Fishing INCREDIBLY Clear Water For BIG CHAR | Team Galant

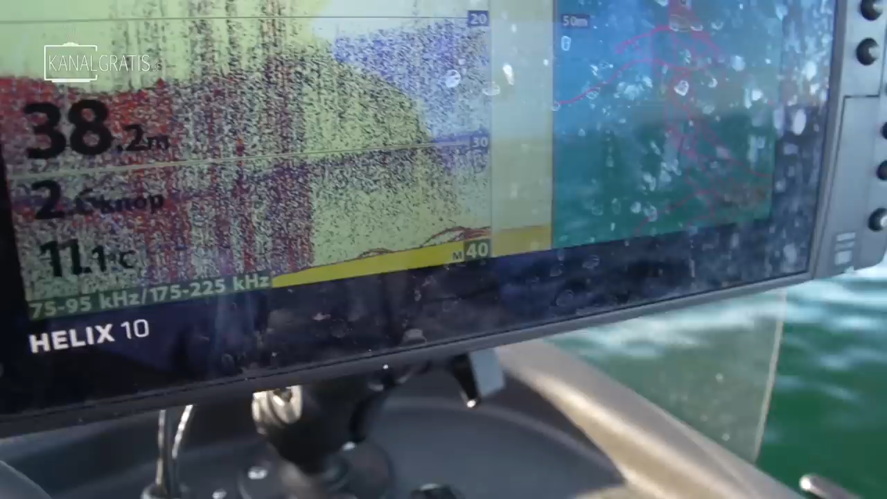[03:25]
On screen: depth 38.2 m, water 11.1°C
Jag har inte satt fram kameran, så vi har hittat massor med rödingar på botten. Ni ser där nere, ser ut som bananer. Så nu, Niclas, ta och ankra.
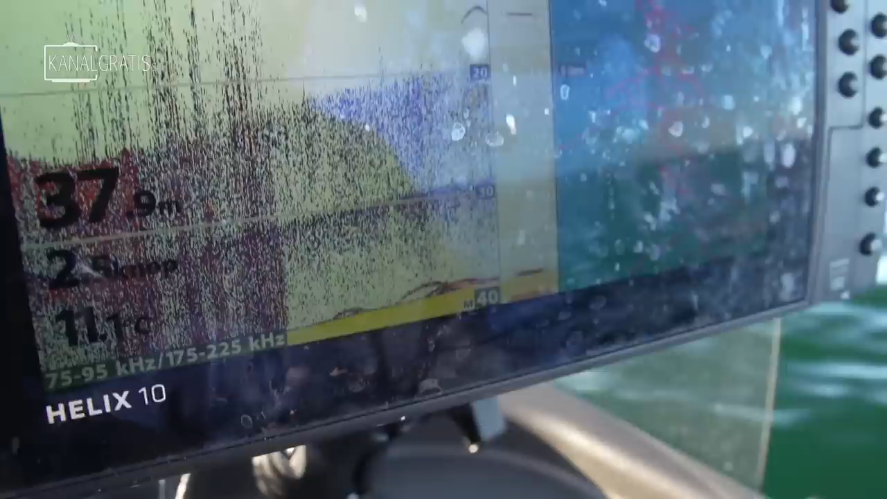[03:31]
On screen: depth 37.9 m
Jag är sjukt taggad! Nu gör du så att, Niclas, du bara tar ner pirken på botten. Mm. Och jag kommer strax och slänga i också, vi kör samtidigt, men nu vill jag förklara för dig.
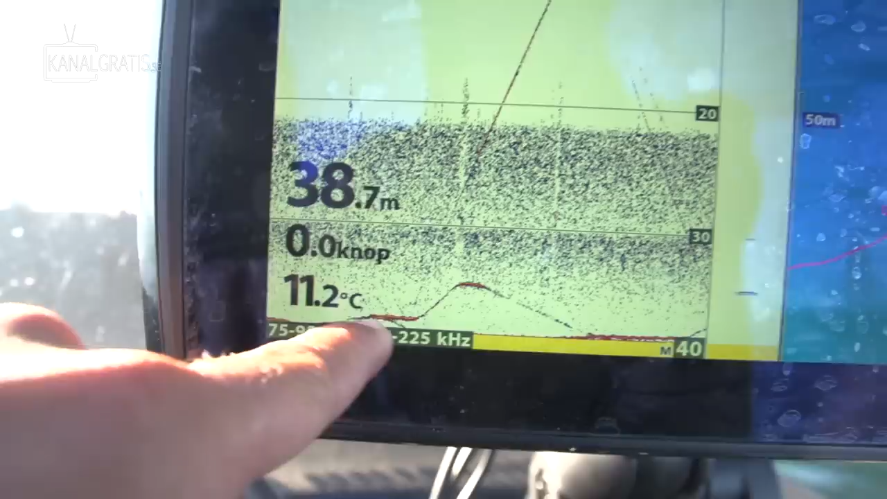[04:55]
On screen: depth 38.7 m, water 11.2°C
Där hade vi en röding som följde efter våra drag. Sen står det en röding på botten.
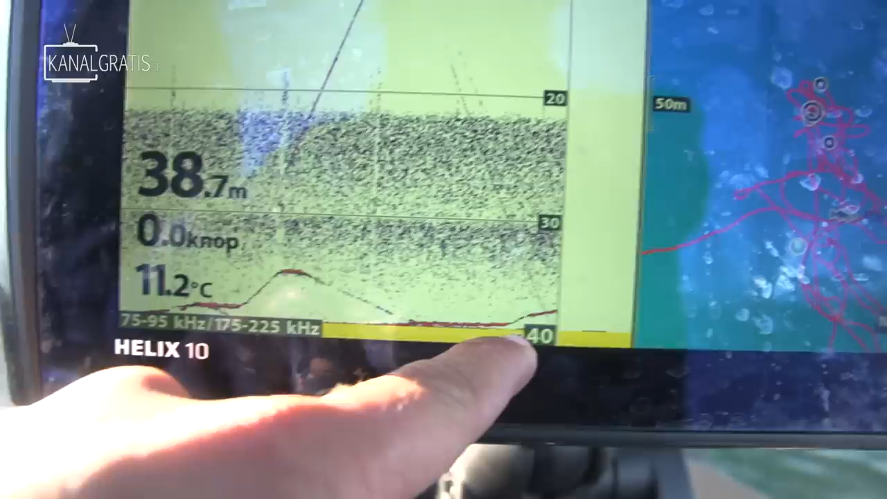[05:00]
On screen: depth 38.7 m, water 11.2°C
Nu släpper vi ner och sen så är det en röding som gick upp där och mötte typ.
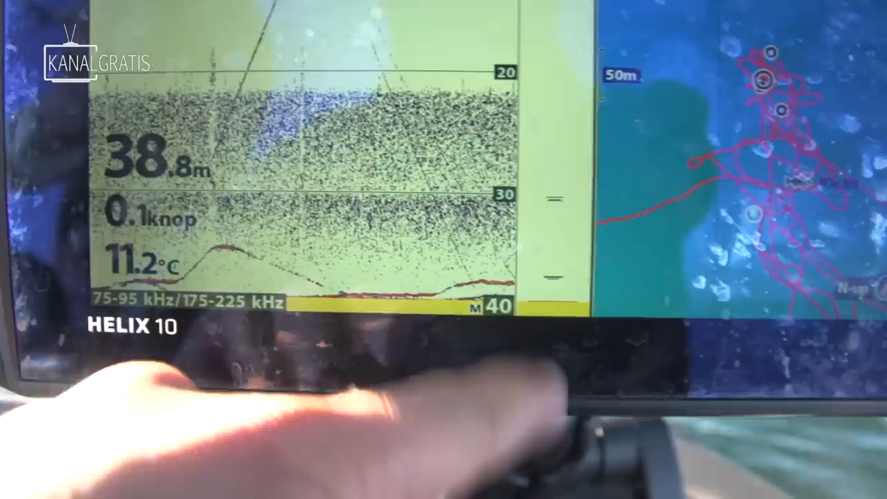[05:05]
On screen: depth 38.8 m, water 11.2°C
Så nu står Niclas på botten, nu kommer han rycka lite och se om man kan locka till sig fler rödingar. Beva! Där!
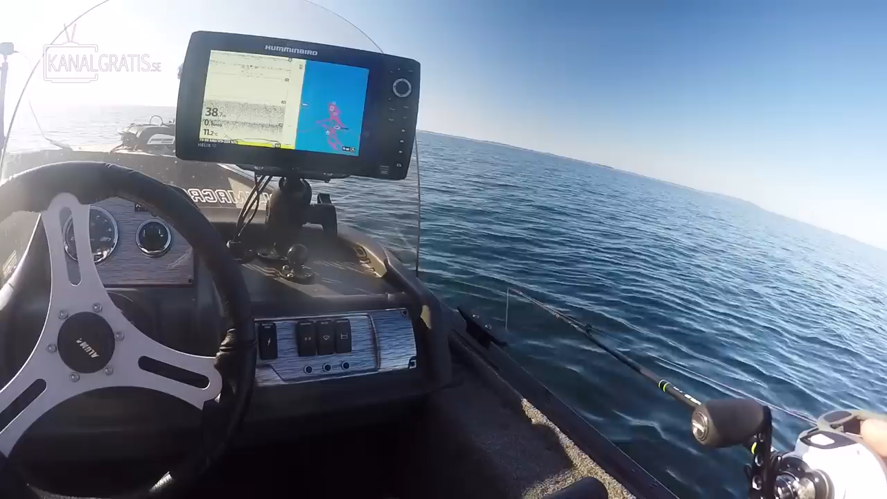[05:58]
Är du botten? Ja. Eva? Den som följer efter. Jag tror den kan ta. Bara veva, fortsätt veva, fortsätt veva, fortsätt veva. Nej, den vick av.
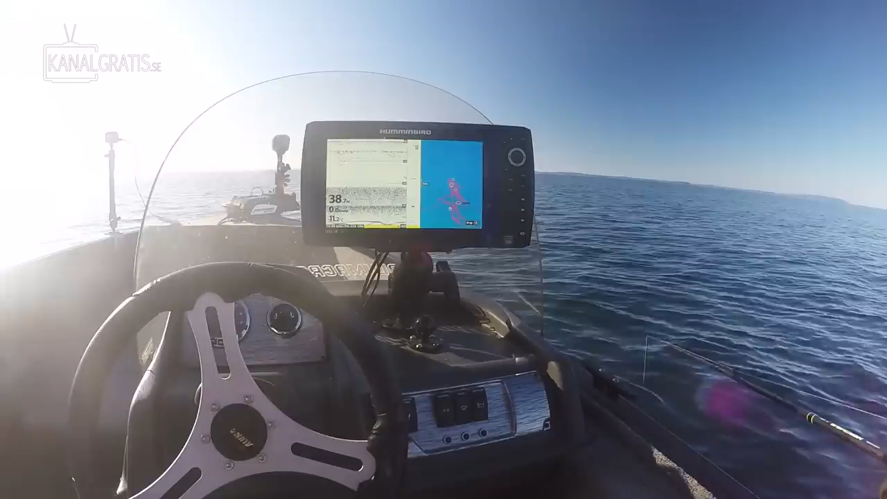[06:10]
Nej, det var en till som följer efter. 3! Titta, ja.
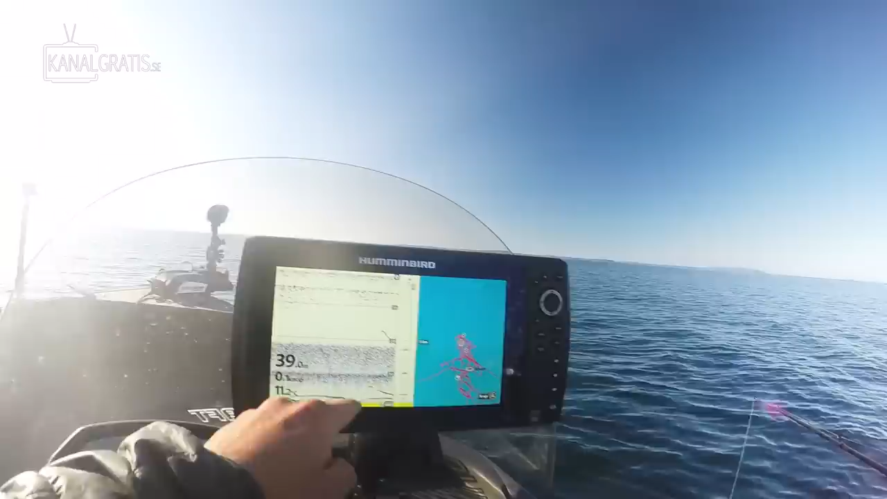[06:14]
Först var den som följer efter där. Och sen så vek den av. Sen var det 2 som följer efter där och vick av. Nu har vi kört på detta stället typ 20 minuter och fått 2 fiskar och det är faktiskt riktigt bra.